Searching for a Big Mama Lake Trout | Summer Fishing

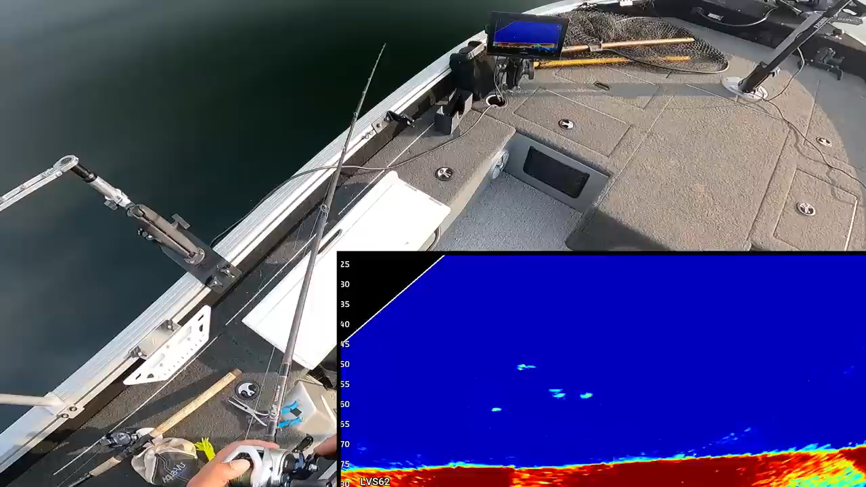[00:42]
I'm just gonna stop it, I think. Just do a slow retrieve. And if one picks it up on the way up, I'll try to set it. Oh, they're so hard to catch this big tube. We're after the big mamas, but the little ones are definitely interested in taking a swipe at it. That's fun. That's a fun little way to start. Just some little guys. But I think we're just gonna keep moving along here looking.
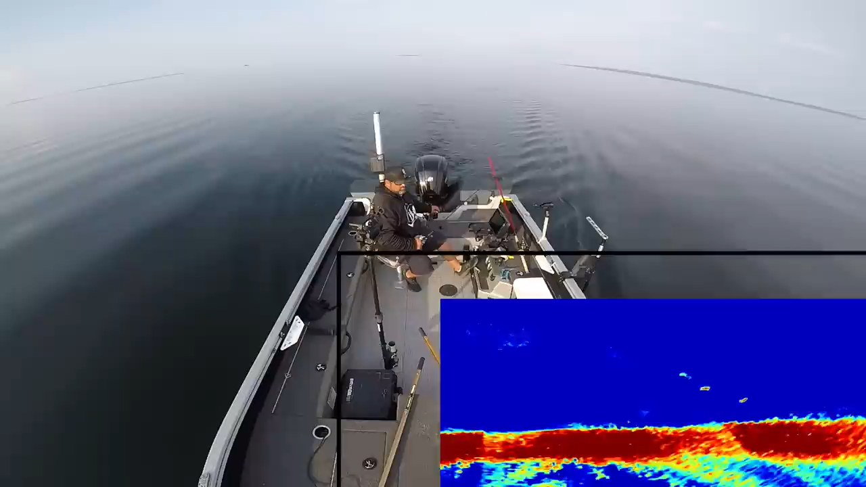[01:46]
Just a swarm of lake trout. Oh, they're all little though. Eventually we'll come across a bigger one. These little ones are so hard to keep buttoned.
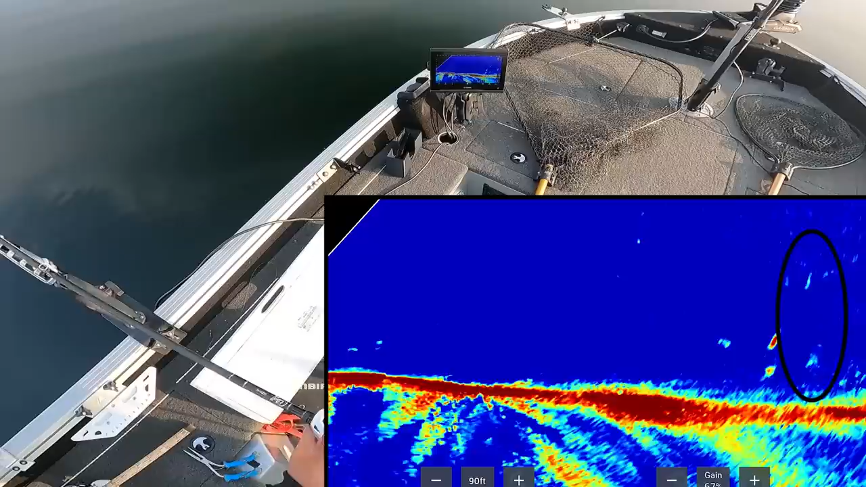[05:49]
Bait's falling 70 feet, like perfect, right on. Look at them race to it. Just gonna get it moving right away. That's crazy. Wow, that's fun. I don't care who you are or how big they are. When you can cast to them like that, that is a riot. I don't think it's that small.
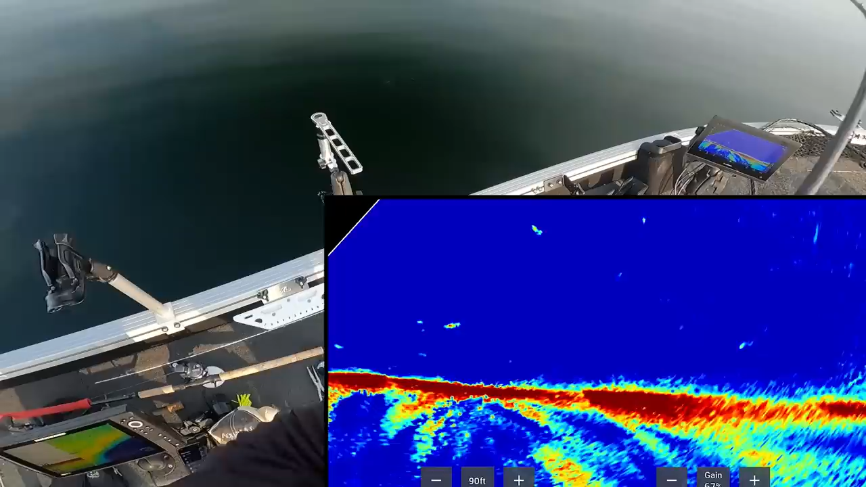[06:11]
I don't think it's huge, but it's not tiny. It's just a nice one. That is cool. Yep, that is fun.
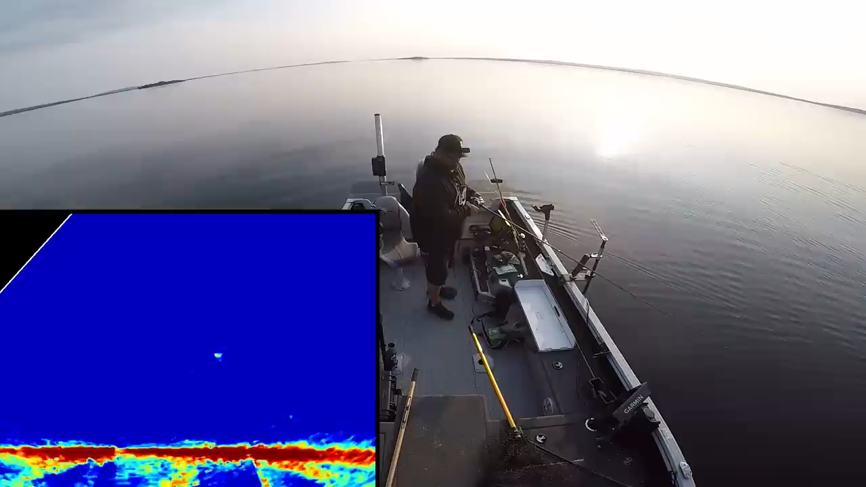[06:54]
Come on, chase it down. Man, that looks like a good fish. Those are wide, wide, like S's when he S down towards the bait. Still messing with it down there. It's gonna be ready for a hook set.
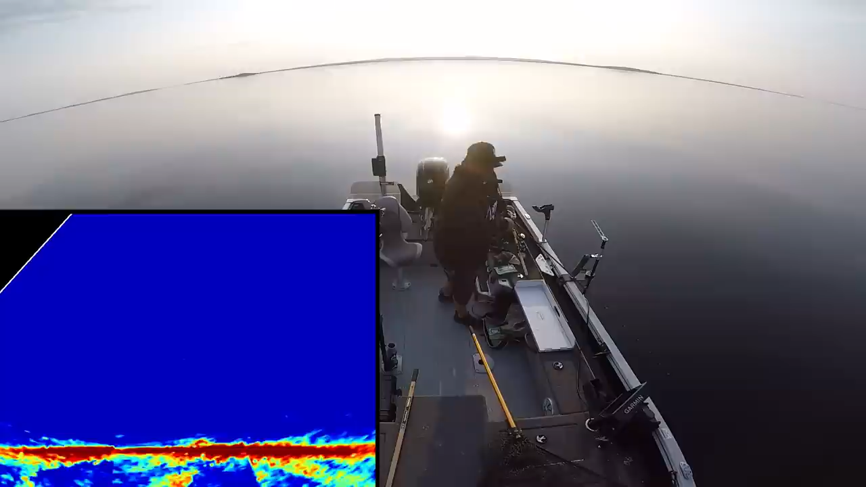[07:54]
Oh, that one shot right down. I don't know if that's the same one or not. I don't know if it's the same fish or not. I don't think it was, but I still think it's a decent fish though. Yeah, that's a decent fish. That one's got a little bit more weight to him.
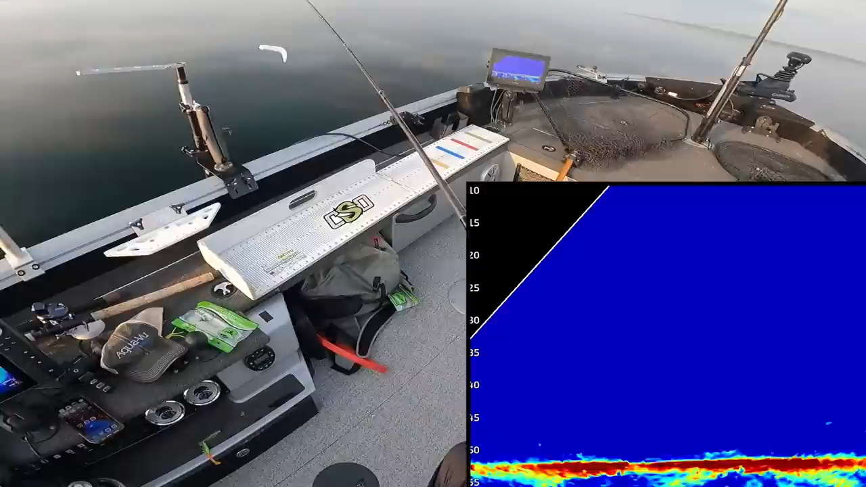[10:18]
Oh, that's big. That's big. Just waiting to put in reverse right here. That looks really nice. Come on, drop down. It's dropping. It's dropping. I think we stayed with it too. Oh yeah, we stayed with it nice.
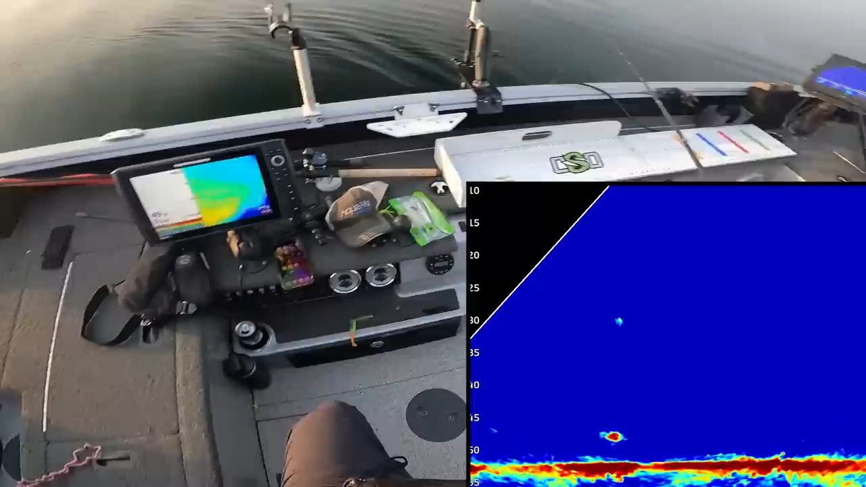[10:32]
Stayed with it nice. Oh yeah, and that mark's coming, that fish is coming right to it. Come on, buddy.
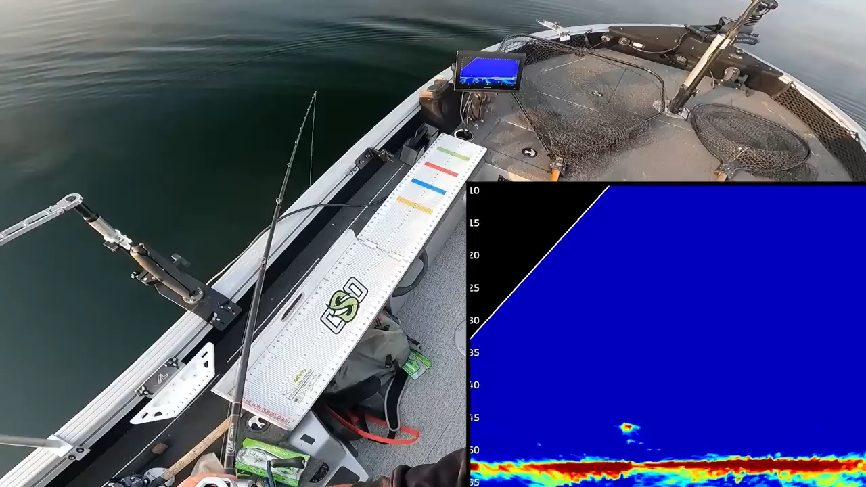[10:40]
Come on. Grab right out of the bottom. Come on, that's a nice fish. Come on. It ate it. It ate it. That's a big fish, I think. Come on. Oh no, I dropped him. He's coming again though. He's coming again. He's coming again. Come on. That's a nice fish. Oh, no way. Maybe he'll chase it back down. Yeah, he's chasing it down. He ate it on the way down. Oh, he bumped it. Get back down there. Come on. Come on.
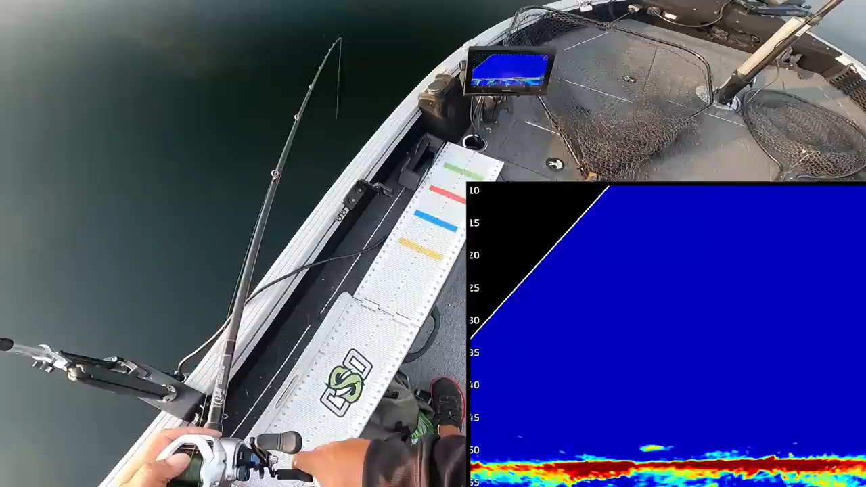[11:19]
Come on. Eat it on the bottom, buddy. Pick it up. Pick it up. Oh, come on. Give me another chance. Give me another chance. I can't believe I dropped him. Come on. Oh, he just hardly touched it. Come on, where are you? He's right here with it. Chase it up, maybe?
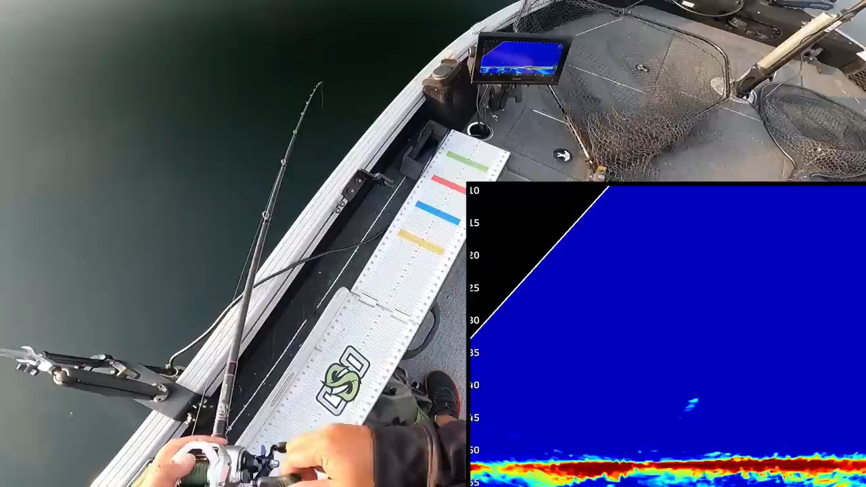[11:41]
Come on. No, I think he wants to eat it down low, probably better chance. Okay, come on. Pick it up. Bumped it. Oh no, that time. Come on. Oh no, there's another one that came in there. Oh, the other one looks big too. Oh, this one grabbed it. This one grabbed it. Come on.